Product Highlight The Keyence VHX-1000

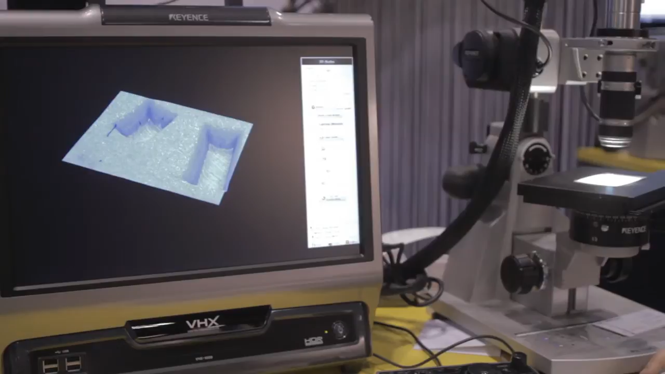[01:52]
Which we can then throw a scale on, a height color map, and we can also measure directly on the sample.